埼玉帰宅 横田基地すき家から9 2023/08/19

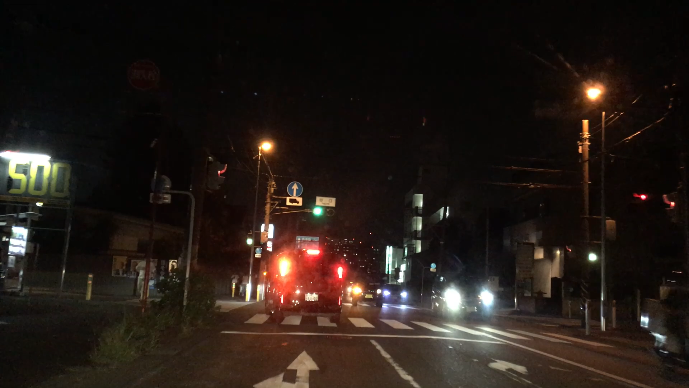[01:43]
危ないよ、ほら。大丈夫だよ、まんちゃん。およそ700メートル。およそ700メートル。赤い橋を斜め、右方向です。眩しいな。眩しいな。眩しいな。
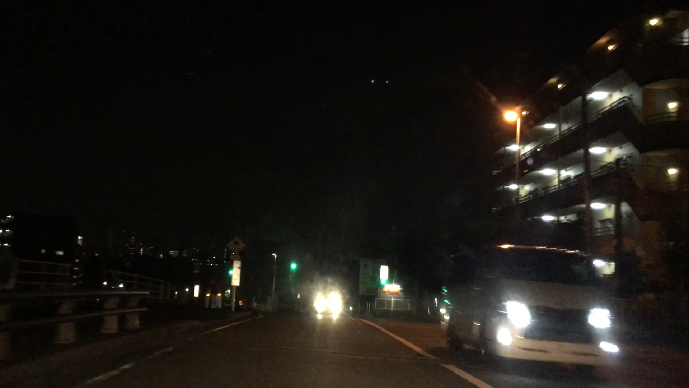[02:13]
およそ700メートル。眩しい。眩しい。右方向です気をつけないこの先、渋滞しています